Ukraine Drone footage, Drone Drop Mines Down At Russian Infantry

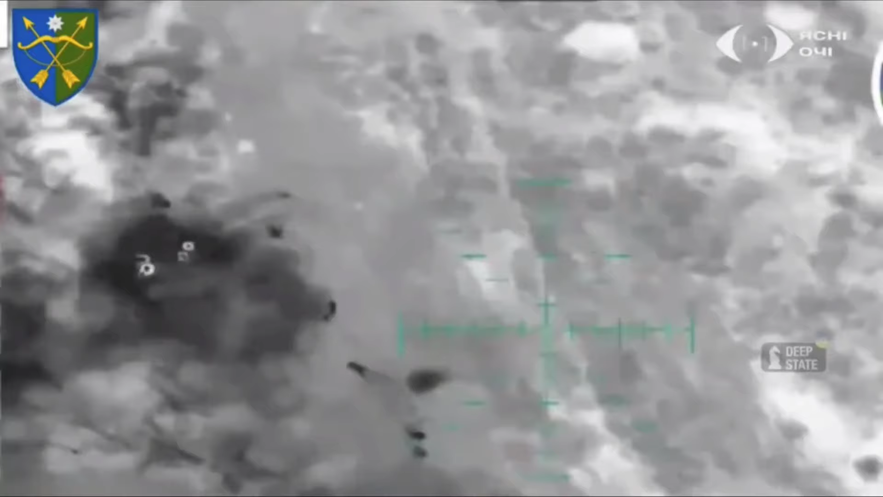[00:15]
Here a Ukrainian drone with night vision could target multiple Russian infantry at different positions,
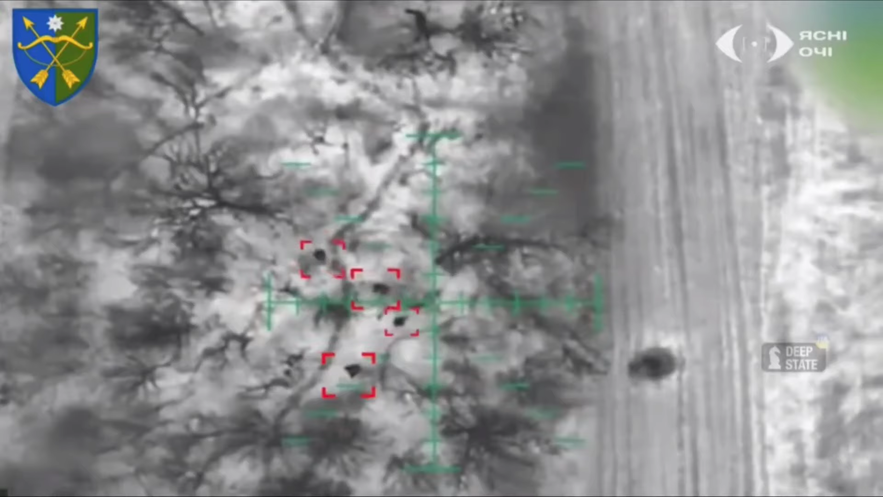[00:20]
making the drone to target clusters of troops multiple times at each flight vision.